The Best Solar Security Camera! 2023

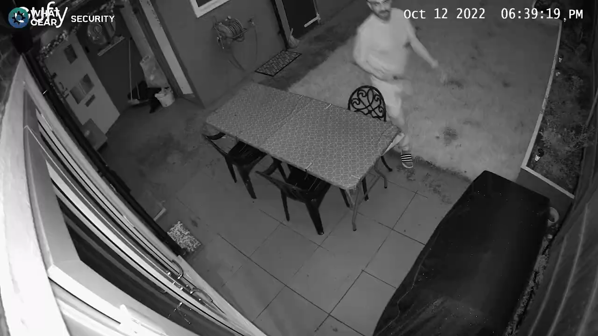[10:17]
okay so this is the night time footage same spot it's dark outside now
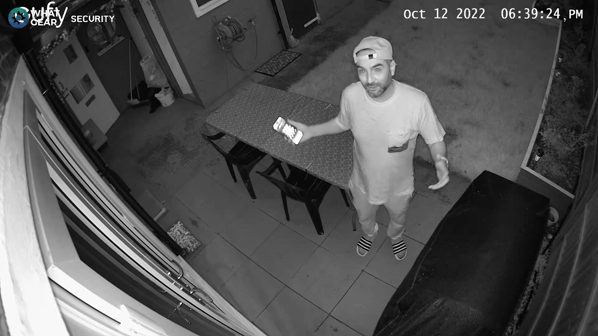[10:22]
I don't have the floodlight on though so this is the night vision that you see in here